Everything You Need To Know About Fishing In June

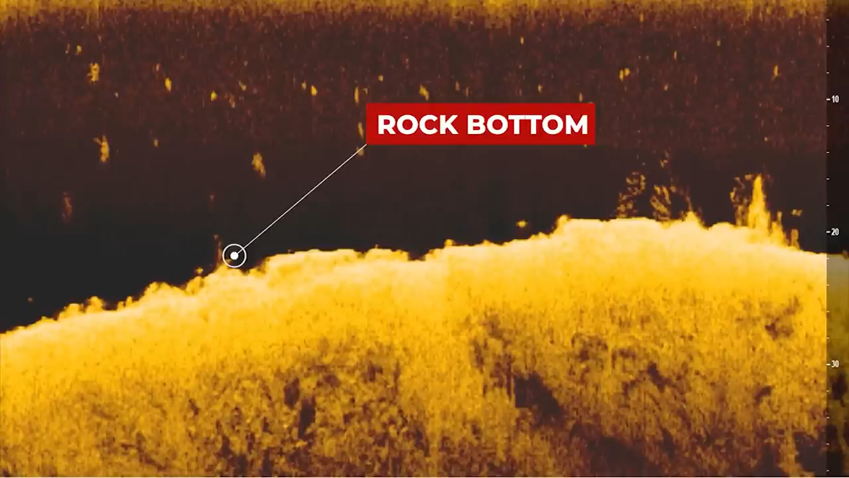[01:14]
determine that you've got hard bottom, and you're just bombing this out there. This is the 11 16ths.